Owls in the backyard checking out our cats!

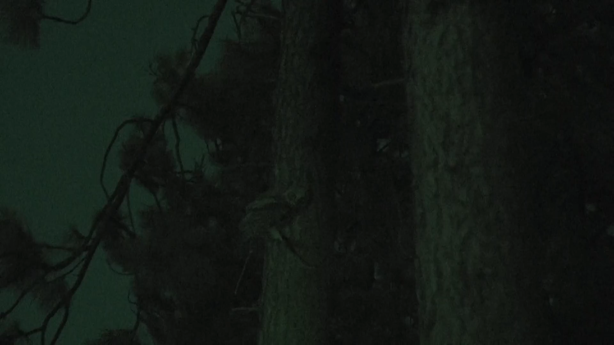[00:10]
Look at that. I think they're young ones. Did the other one leave? It's over there. It's right over there.
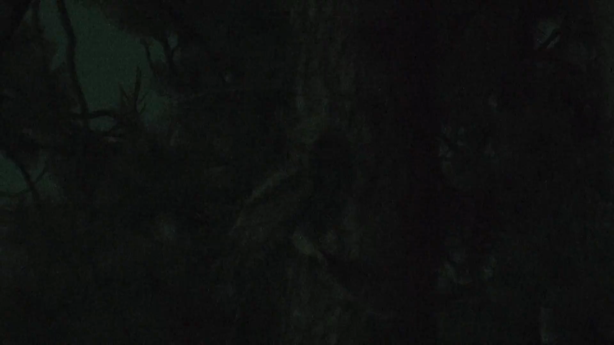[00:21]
You can see the whole branch moving. I can't see where you're pointing on that one. Go ahead and put it back on this other guy.
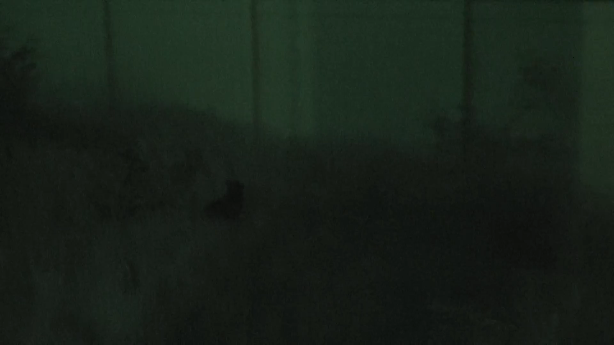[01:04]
And there's Pippin. Deciding how he's going to get to the owl.